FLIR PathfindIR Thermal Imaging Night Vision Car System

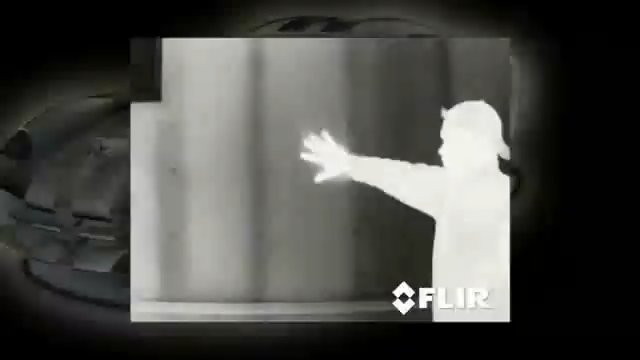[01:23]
standard video cameras that create images based on visible light thermal imagers see subtle differences in temperature warm
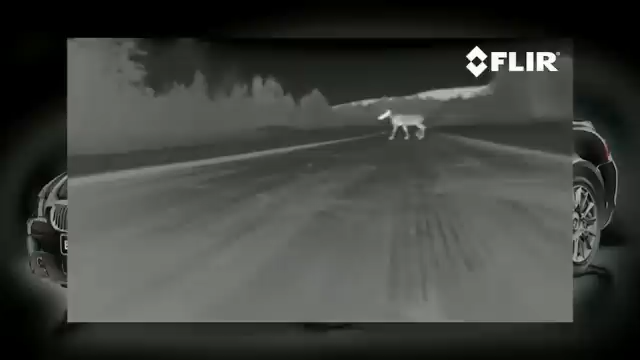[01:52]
most of the common driving hazards show up clearly in thermal imagery including animals that are naturally camouflaged